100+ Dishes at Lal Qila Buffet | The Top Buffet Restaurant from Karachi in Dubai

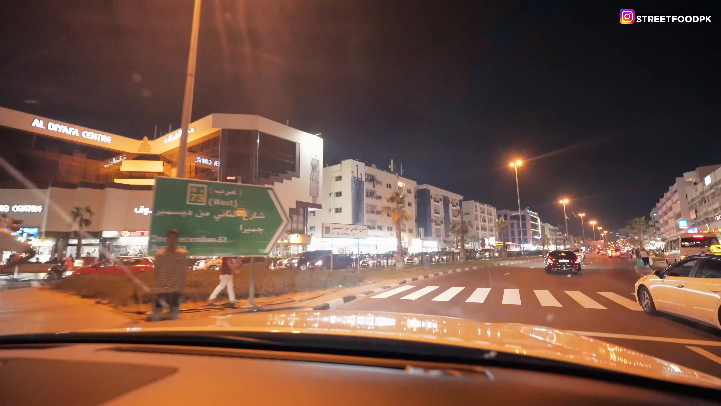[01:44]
ये हम पहुंच गए हैं भाई 2 दिसंबर स्ट्रीट के ऊपर। पूरी रोड है ये और बहुत पुराना इलाका है ये।
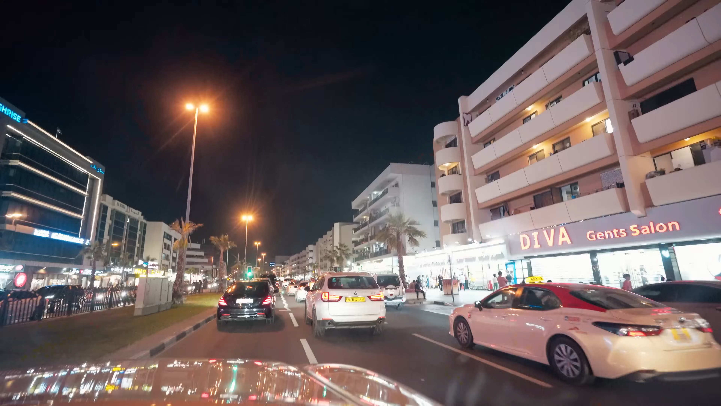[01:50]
यहाँ पे देखें दोनों तरफ आपको जो है ना वो बड़े रेस्टोरेंट शॉप्स ये मिलेंगी,
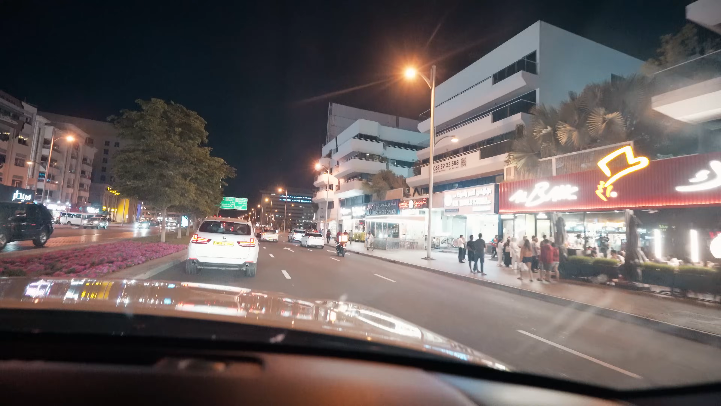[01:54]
और यहाँ पे ये ऑफिसेज भी हैं, रेजिडेंशियल एरिया भी है। बहुत पुराना इलाका है ये दुबई का।